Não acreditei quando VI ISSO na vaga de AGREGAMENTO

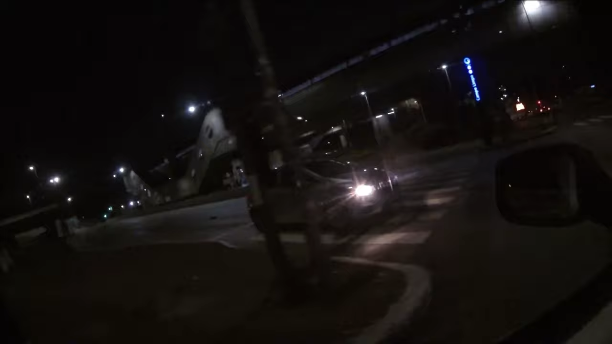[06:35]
Nessa hora Ficar parado no farol Mano, você é louco? Aí ficou um parado Olhando pro outro ali Ninguém vai Eu falei Pera aí Então que não resolve Com cuidado Obviamente, né?
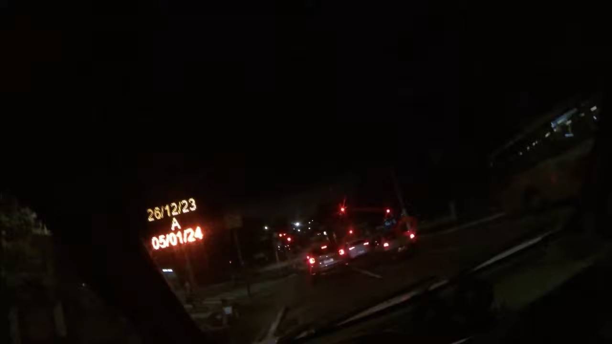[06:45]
Deixa eu ver Que tá estimado Pra gente chegar lá Rapaziada 4h55 Em cima da hora, hein?
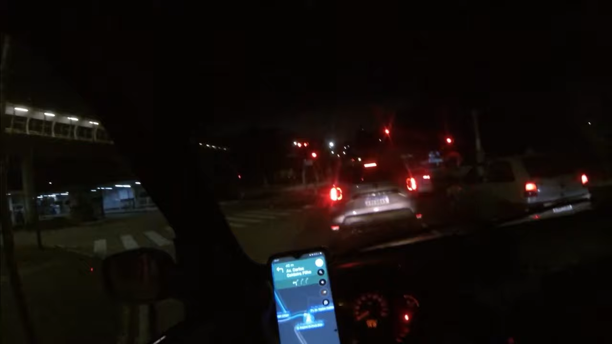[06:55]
Eita Como eu desligo o celular, não Ó 4h55